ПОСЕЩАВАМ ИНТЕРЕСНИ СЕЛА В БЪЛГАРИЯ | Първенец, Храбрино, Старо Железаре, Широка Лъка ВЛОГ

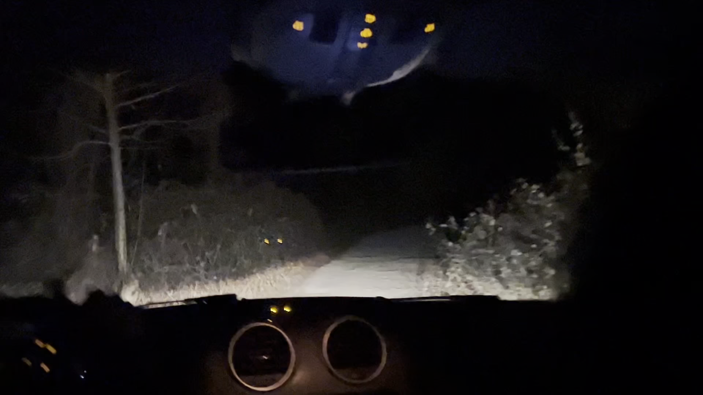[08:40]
Искам да, искам да видите откъде се прибираме.
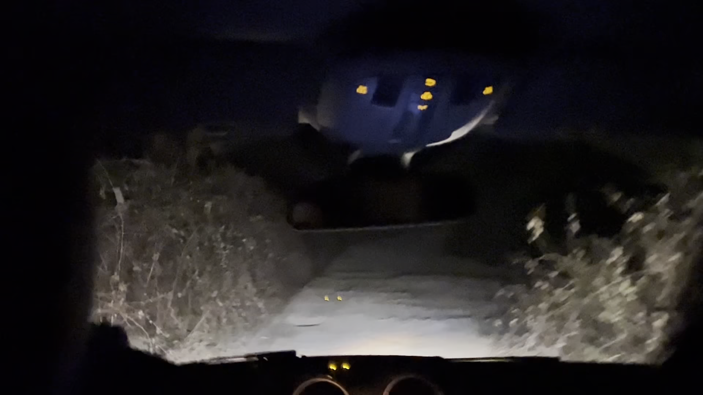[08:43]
Може би това е черния път. Сега чакаме да видим църква, символ на, нас, на нашата надежда и след това гробище.
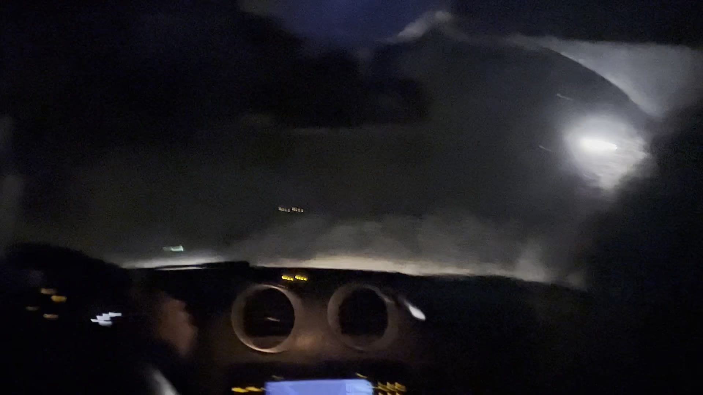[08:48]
Пак ли сме надясно според вас? Да. Добре. Сигурни ли защо? Вижте откъде идваме някога. Не знам.